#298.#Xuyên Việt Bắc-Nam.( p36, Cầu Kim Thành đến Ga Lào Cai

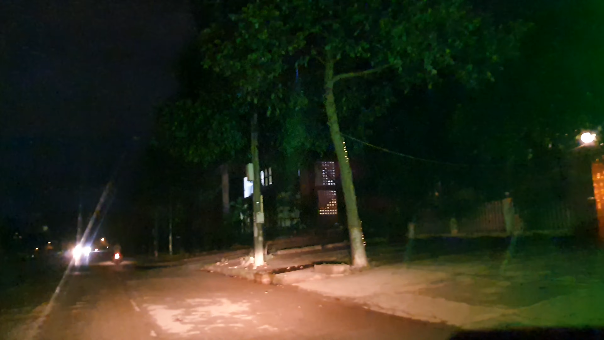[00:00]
Rồi tiếp tục ngay khách sạn. Bên đây là nước bạn Trung Quốc. Vậy đây. Đó.
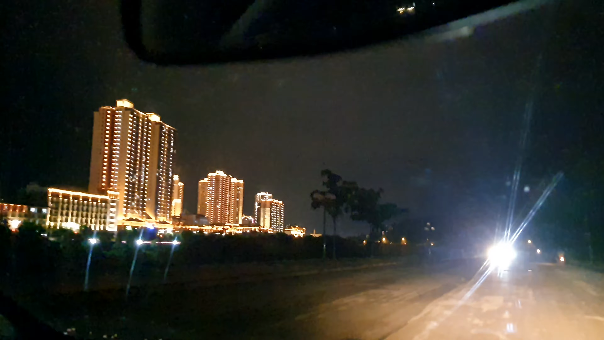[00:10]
Khu theo Vĩnh Lộc. Ừ. Cuối đường. Quay Trung Quốc chơi. Đi ngắp nước bên kia là Trung Quốc các bạn. Nước bạn đèn sáng trưng. Mình chạy dọc đường bờ sông bên kia là Trung Quốc nha.
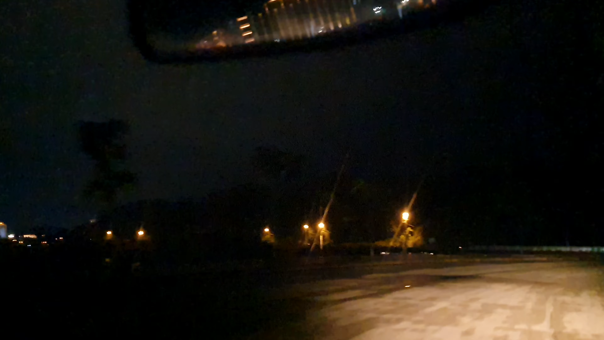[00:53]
Nhiều khi bơi qua cũng được nữa. Đây là ngoài thành thành phố Lào Cai rồi. Coi có cấm xe gì không? Cấm đậu nha. Thấy gì chứ các bạn, cấm đậu à.
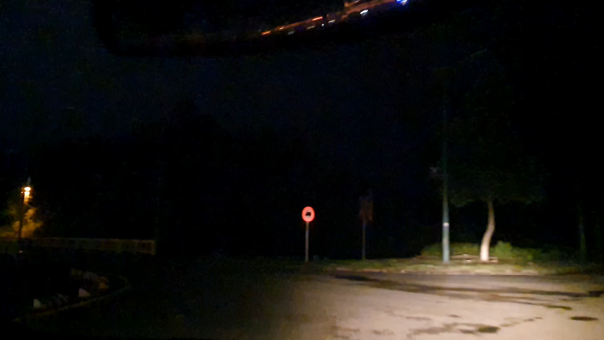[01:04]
Cấm xe tải luôn. Tải phải đi thẳng ngoài kia. Xe. À, vậy là xuất nhập khẩu là đi cái đường này. Đây chỉ khách du lịch với ô tô con thôi. Còn xe xuất khẩu là đi đường này. Xe tải vì đâu có xe tải vô thành phố đâu. Đây đông cơn nè.
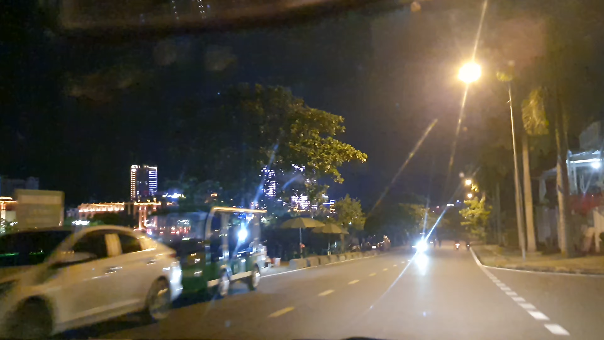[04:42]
lên cái lề đường á, chỗ xe đậu nè nó, không? Đi
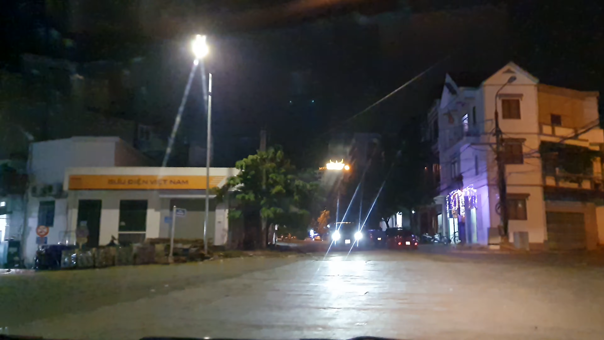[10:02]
Giờ mình đi vô hướng này. Hướng này cũng đi. Hướng này đi. Đúng rồi.
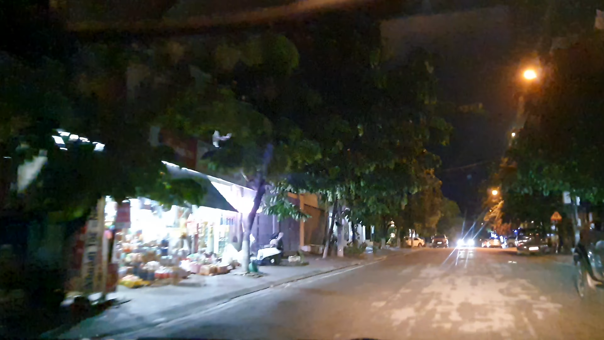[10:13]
Nói chung là dài chừng 2 cây số không tới. 29, 30, 29, 24. 24 là đây rồi. 24 là ở đây. 30 là Bắc. Không thấy bản số Sài Gòn. Rồi có mình đâu. Không mình ra. Đi thì đi máy bay không à. Máy bay thì đón xe là đi. Hoặc là đi xe cao tốc, đường cao tốc. Mình lặn lội đường xa.
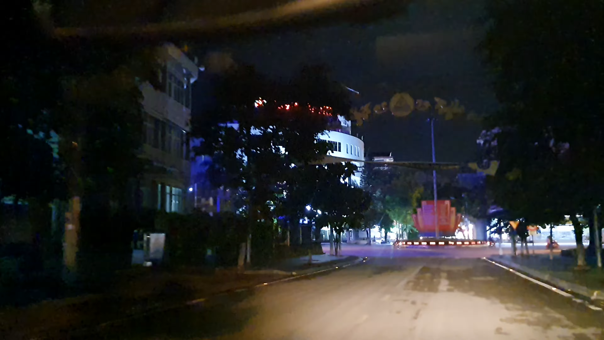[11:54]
Ừ thì ở Bồng Binh này nè. Mình ở cái chợ đêm. Ở Bồng Binh này lại hướng kia kìa. Đây nè. Ừ, ở Bồng Binh này đi xuống.
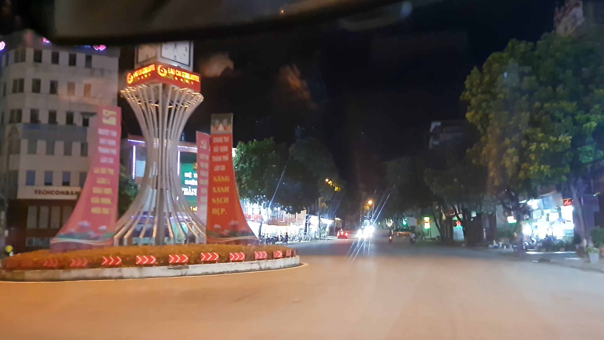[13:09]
Phường Lào Cai. Nguyễn Huệ đây rồi, Nguyễn Huệ đâu? Đây mình đi. Mở bờ gờ ở đâu ạ? Tắt bờ gờ. Nguyễn Huệ. Lào Cai nãy tôi có rồi. Phường Lào Cai luôn. Chưa qua cầu mà. Nãy nói chưa có qua cầu.
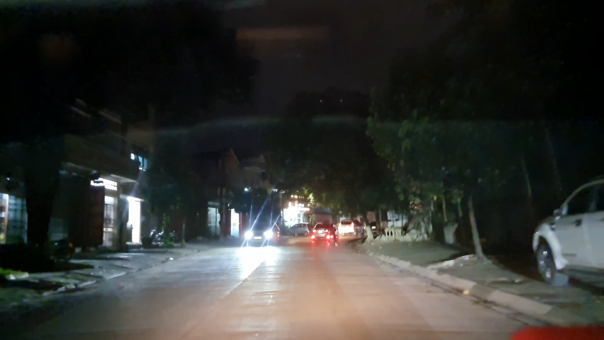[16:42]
Chỉ có ngay trung tâm là nó sáng, nó đông người thôi. Đây mình phải có cái cầu lên dốc mình qua cầu, đi theo cái đường tránh, có đèn đường quanh những mấy kia đó thôi. Qua cầu để trái xuống là xong. Cái cầu kia dưới, cầu này trên. Rồi vậy thôi.
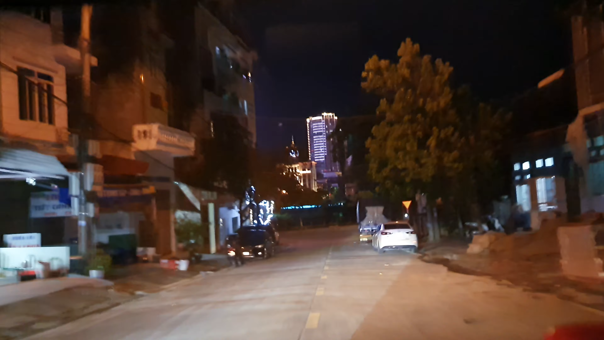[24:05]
bề rìa nhưng mà xa nó chỉ vô đây nè ra cái khẩu cây số 8 quẹo phải
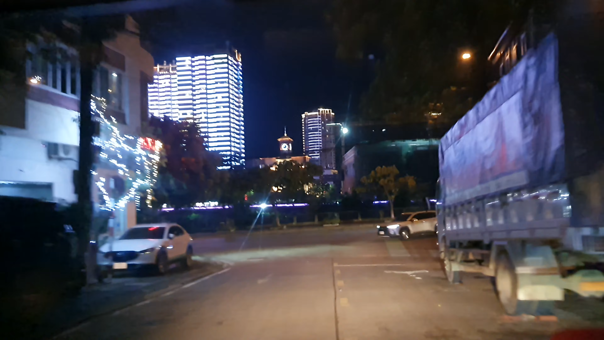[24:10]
quẹo trái mới có cầu đi chứ quẹo phải quẹo phải cầu đầu đi về
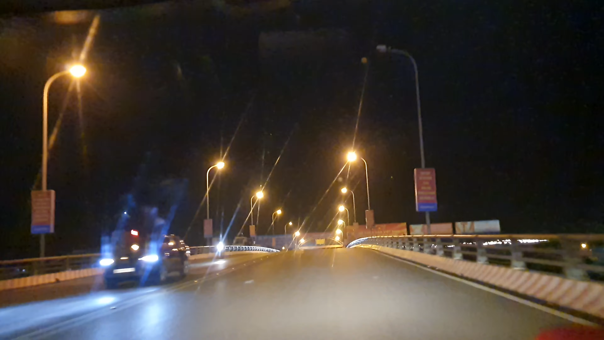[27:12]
Rồi rẽ trái chỗ có cột cờ. Thôi là cũng biết rồi vậy nè. Đó hồi nãy là đi xuống cột cờ rồi đó. Rồi biết rồi thì chạy đi. Thì biết chỗ rồi. Qua cái cầu này bên phải rồi tới cái đâu.
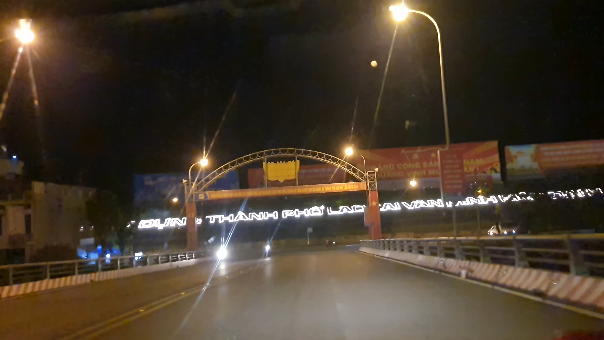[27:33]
Cái kia kia tôi đi 18 cây xa lắm.
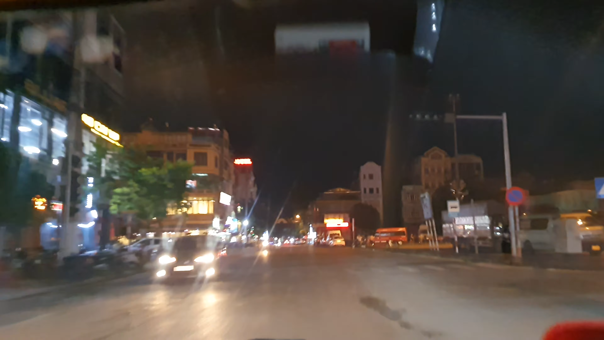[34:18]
Đỏ rực, mới thấy cái chữ ga Lào Cai đỏ rực.
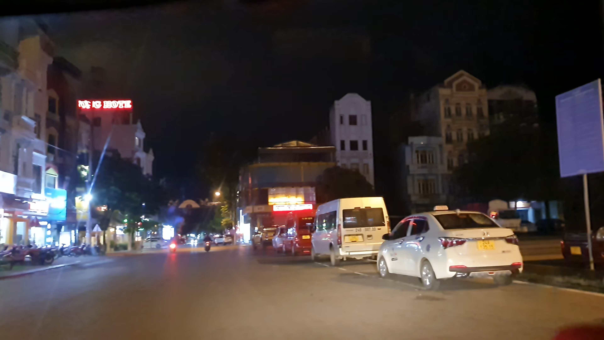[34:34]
Đây ga Lào Cai dân khè.